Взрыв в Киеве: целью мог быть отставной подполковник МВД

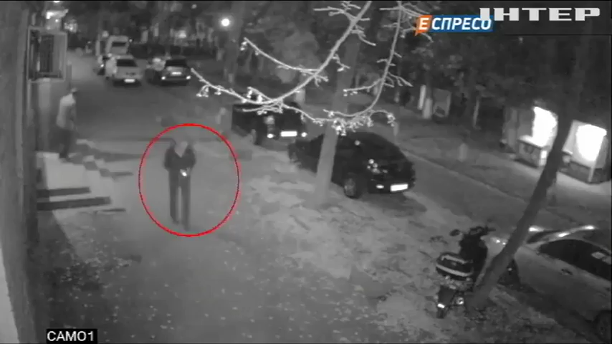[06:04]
Именно он шел по направлению к взрывчатке, в то время как Масильчук и Бала направлялись в другую сторону. Как выяснилось, мужчина жил в доме, где находится телеканал.